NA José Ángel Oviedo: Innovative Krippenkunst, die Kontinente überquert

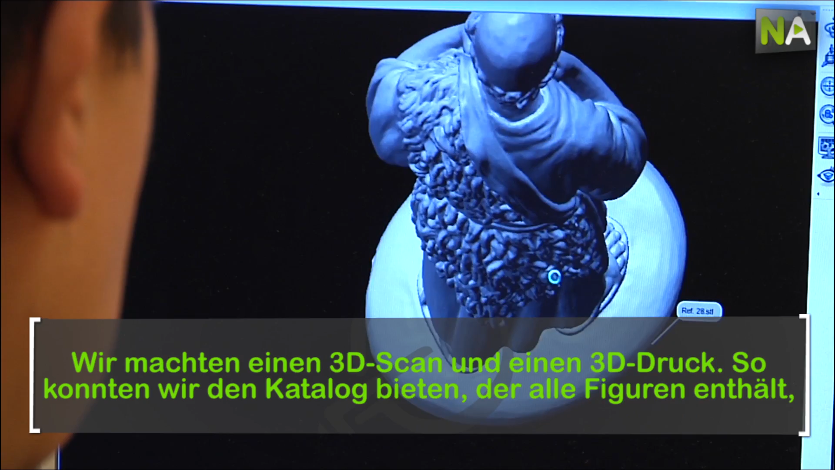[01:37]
lo que es un escaneado 3D y una posterior impresión 3D.